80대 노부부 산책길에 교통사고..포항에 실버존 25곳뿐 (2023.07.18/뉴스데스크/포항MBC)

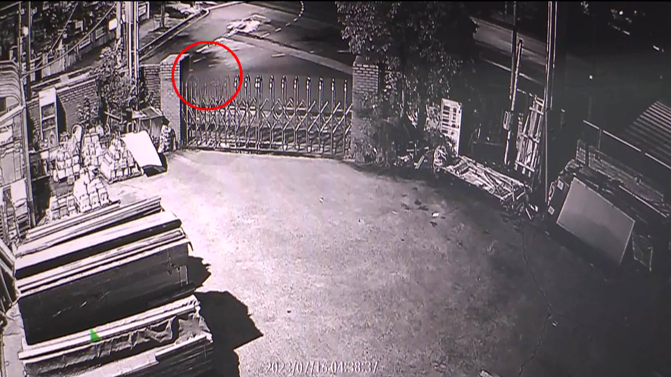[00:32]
지난 16일 새벽 4시 38분쯤 80대 노부부가
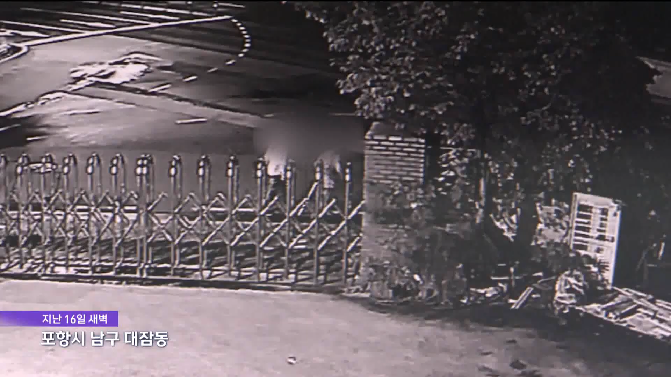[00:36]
도로 한복판을
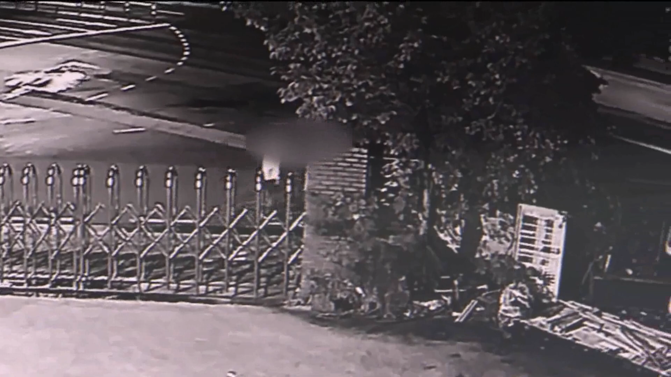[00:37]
지나 횡단보도 끝부분에 도로 경계석을 올라서는 순간 달리던 승용차가 노부부를 향해 돌진합니다
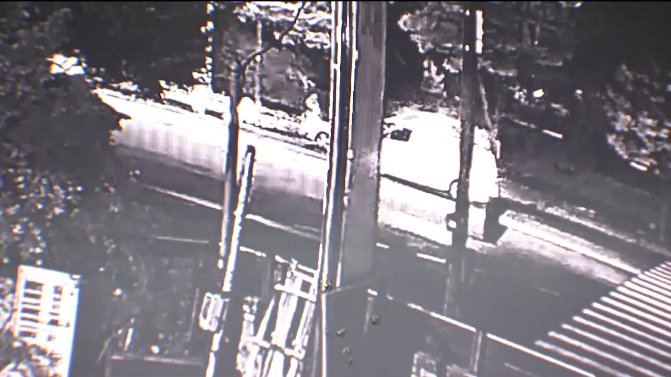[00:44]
이들은 병원으로 이송됐지만 부인은 끝내 숨졌습니다